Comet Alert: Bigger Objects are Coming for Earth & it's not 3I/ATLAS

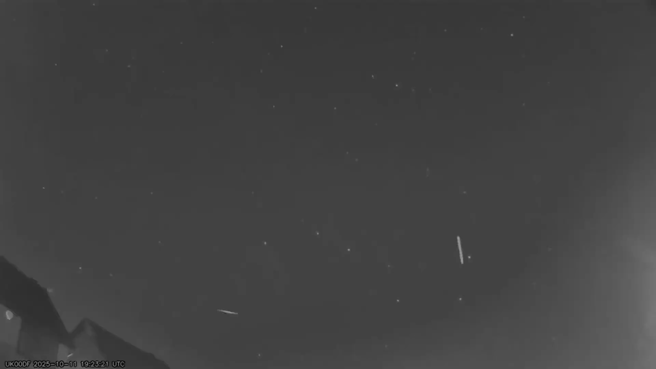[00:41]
and up to 25 meteors an hour, all converging just before dawn.